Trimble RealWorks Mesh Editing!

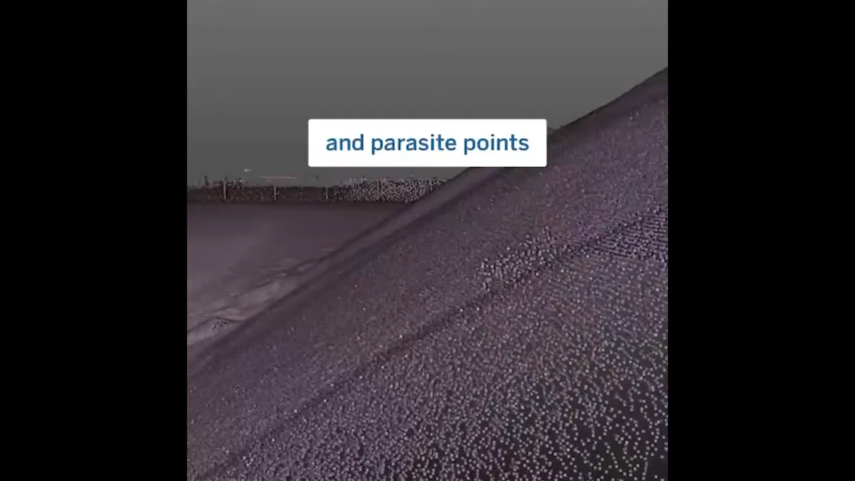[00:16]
After creating the mesh, these can all be taken care of using the mesh editing tool.
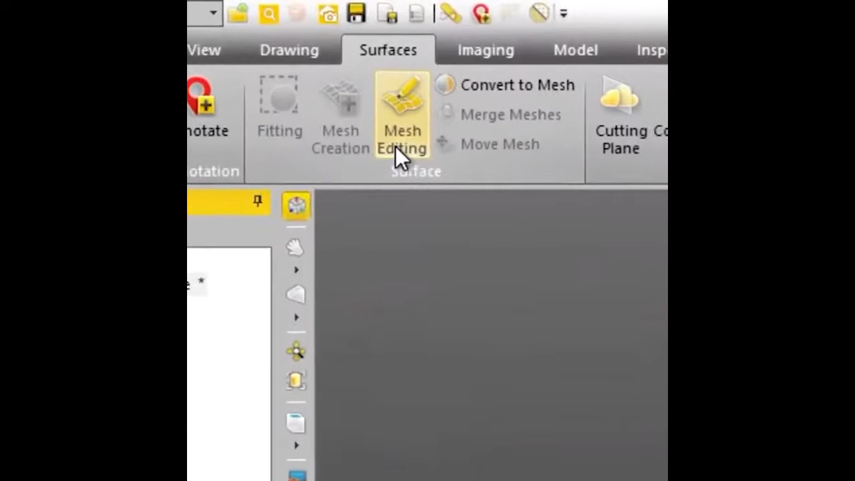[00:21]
First, we're going to decrease the number of triangles to reduce the CPU load.
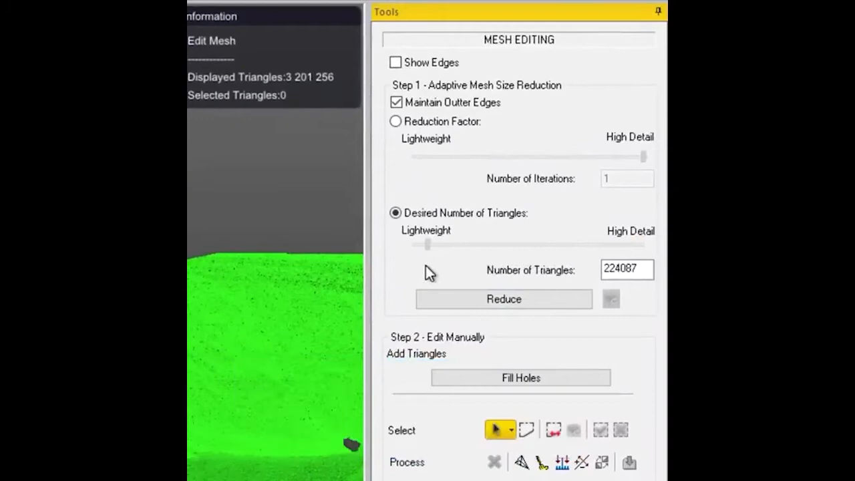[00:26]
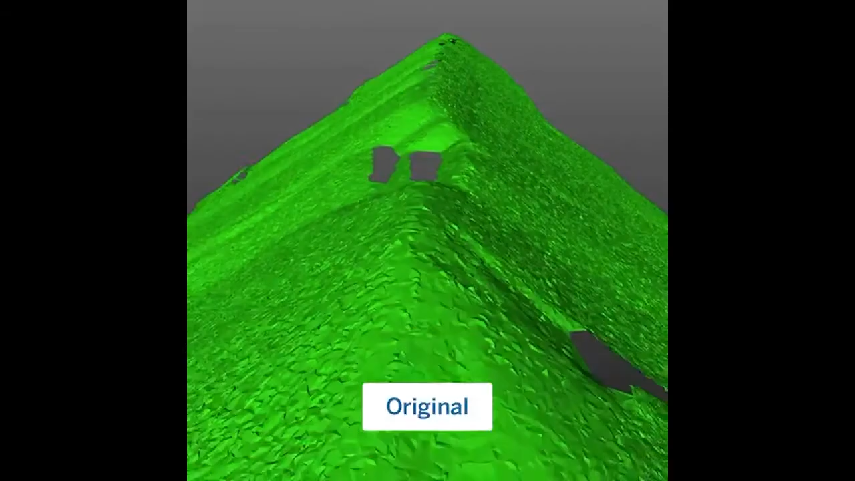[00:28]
You can do this by reduction factor or by number of triangles.
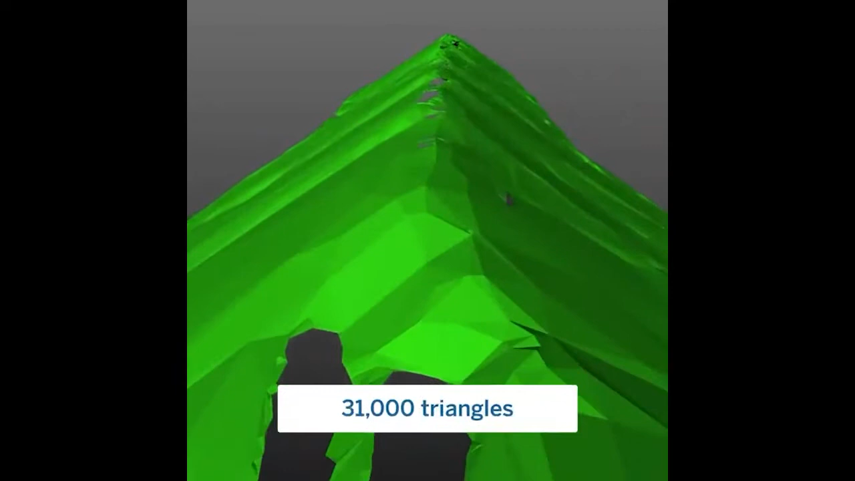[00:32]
Click on the Fill Holes button, then position your mouse onto the edge of the hole and then click when you see the yellow outline.
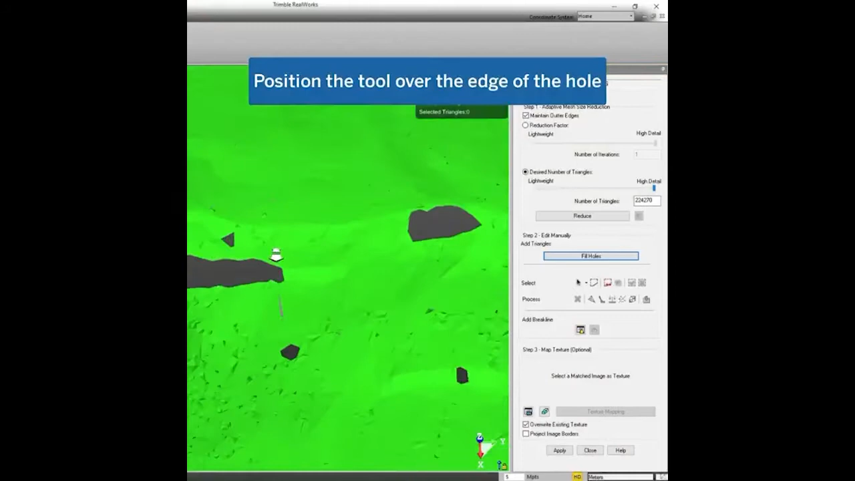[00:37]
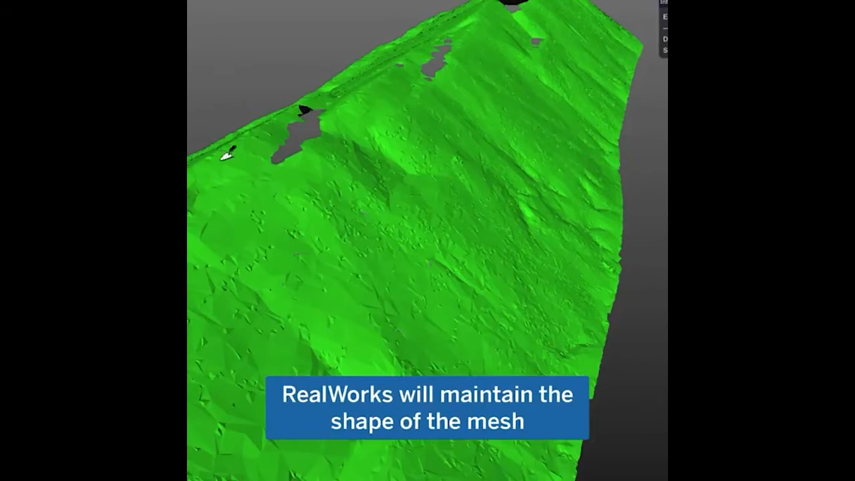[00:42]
Reelworks will automatically retain the shape of your mesh while filling.
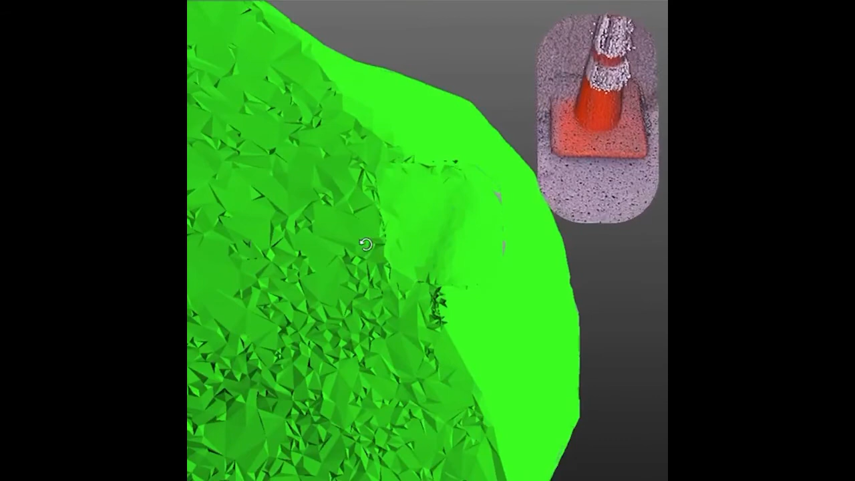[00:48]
Select areas, then use the smooth and remove peak tools to further refine your mesh.